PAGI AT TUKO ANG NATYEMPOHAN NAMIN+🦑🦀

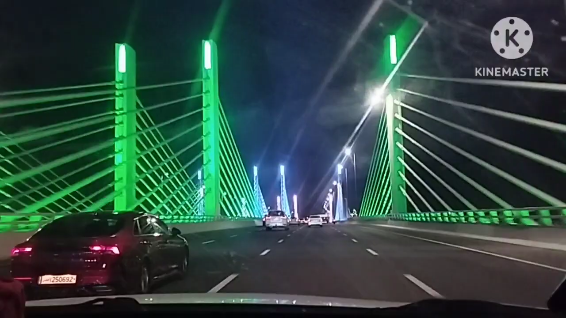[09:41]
Ayan o, binidyoan ko. London Bridge. Binidyoan ko at ang ganda ng ilaw. So, nandito na tayo sa London Bridge in Doha. Salwa Road. Ayun mga kamaskara, nandito na tayo sa bahay.